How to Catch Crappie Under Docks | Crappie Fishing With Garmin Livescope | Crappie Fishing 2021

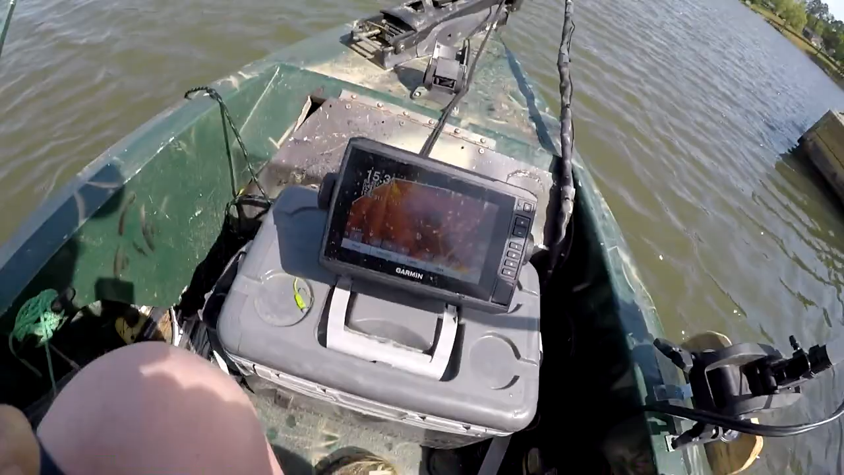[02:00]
look at all these crappie up under this dock. Now let's check this dock out.